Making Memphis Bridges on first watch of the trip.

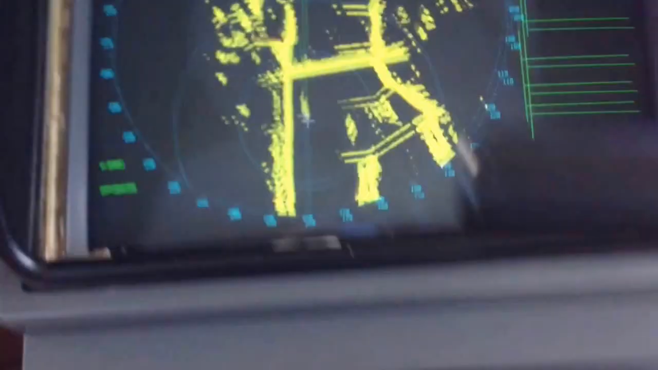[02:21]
Then I run that mile ring off that shore,
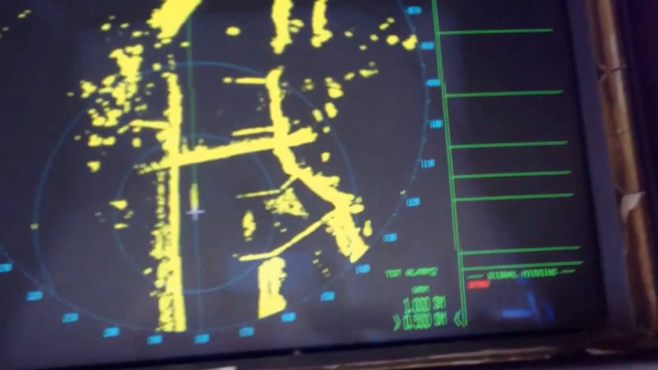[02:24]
shape that shore out with my mile ring, and it'll point you right down.
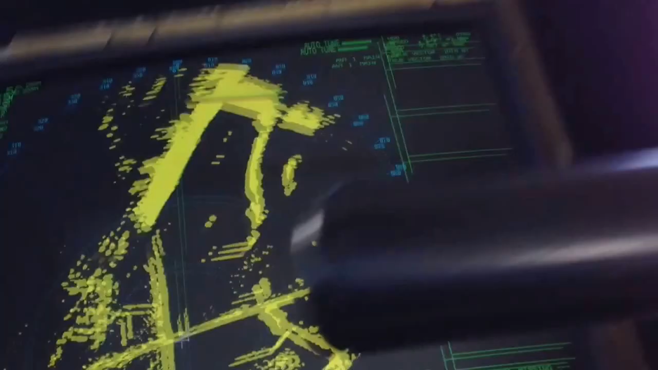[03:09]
Anyway, but see, I kind of come out a little bit wider on the bridges and buoy down in here,
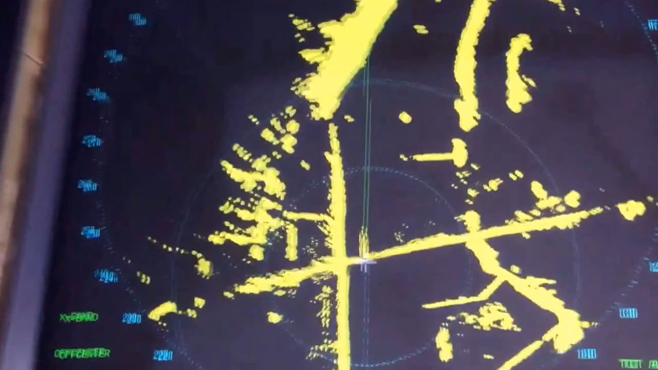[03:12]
but I'll run that ring along that shore and shape up for the lower bridge.
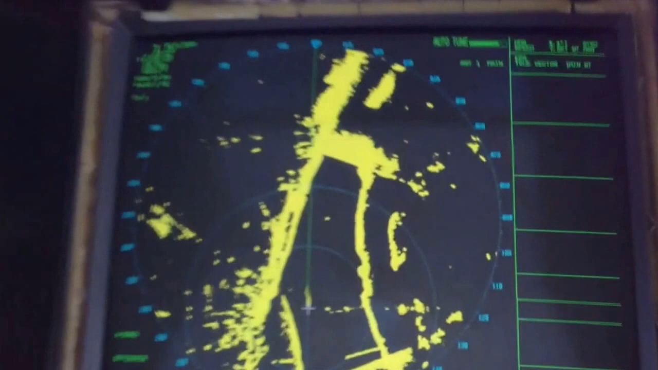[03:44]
You can see I've got my ring running that shoreline right around there. I kind of poke her down a little bit now.